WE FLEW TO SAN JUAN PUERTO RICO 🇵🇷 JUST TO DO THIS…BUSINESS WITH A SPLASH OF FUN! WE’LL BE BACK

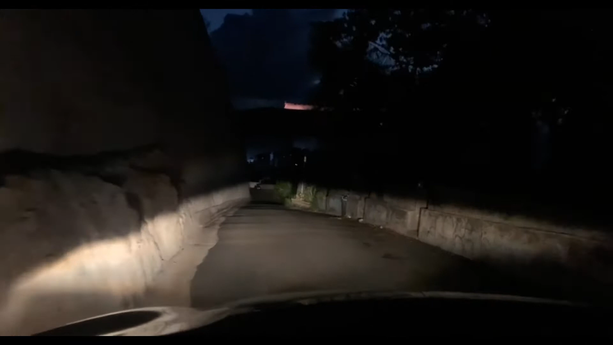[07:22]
Look at this shit, dark as fuck. And then that up there is that historic this shit is all creeped out to me. And it's only what, 7:40? It's not even 8 o'clock. What the fuck way do I go? Hold on.